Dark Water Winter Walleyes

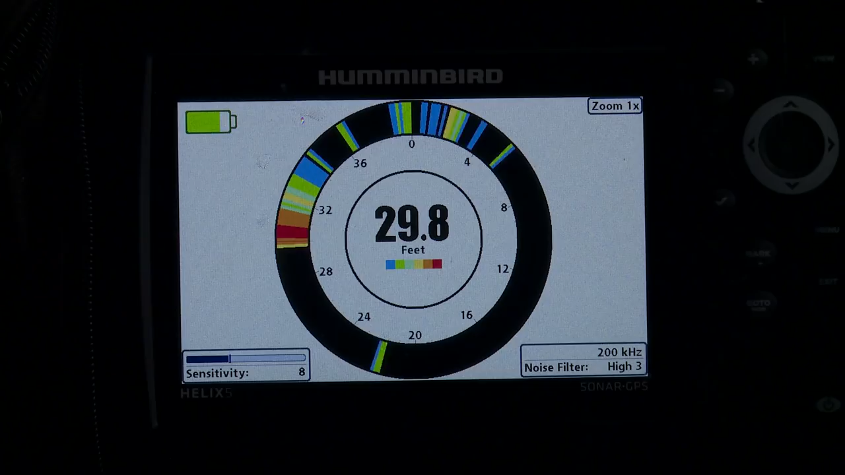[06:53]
On screen: depth 29.8 ft
I didn't even see this fish on the screen. And here's why. Because of this spoon's flutter as it's going down, it got outside the hole a little bit.